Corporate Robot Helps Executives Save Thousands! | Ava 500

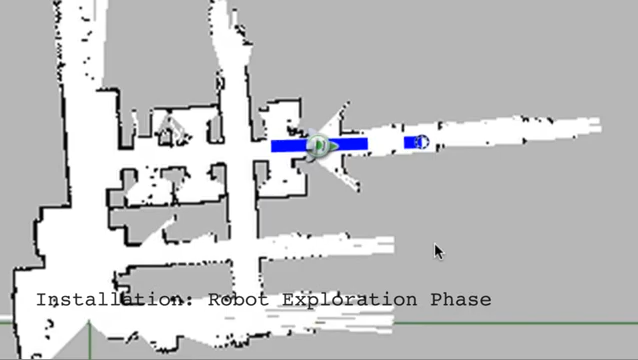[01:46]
AVA500 has mapped out a floor plan during an exploration phase.